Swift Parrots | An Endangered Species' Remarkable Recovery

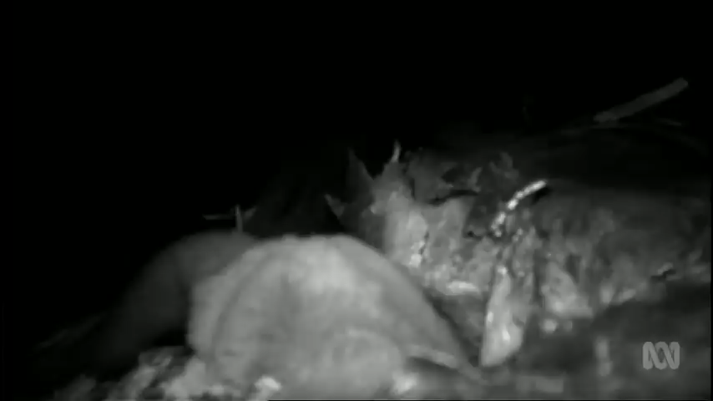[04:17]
Dayan discovered that sugar gliders devour not only the eggs and the chicks, but the nesting females as well.
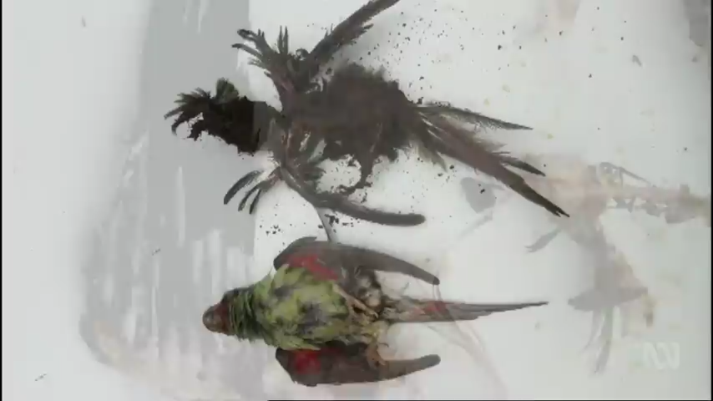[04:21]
We now, over five years of researching this phenomenon,
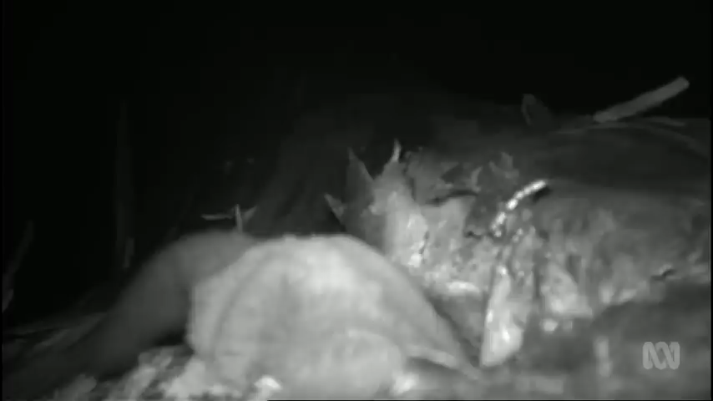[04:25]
have quantified that approximately half of the adult female swift parrots get eaten every year.
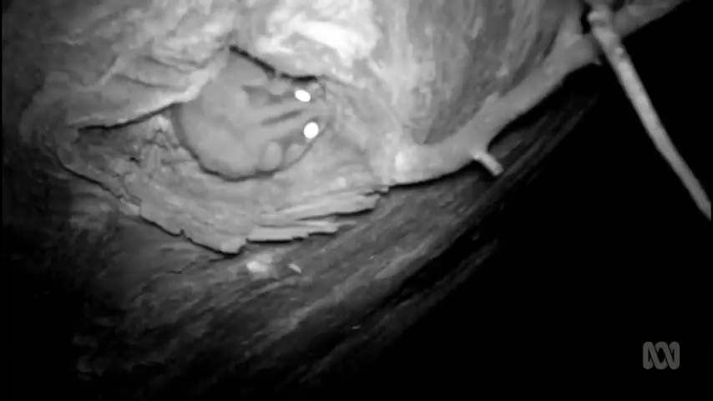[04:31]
And this level of predation is just so severe that the swift parent population can't tolerate it.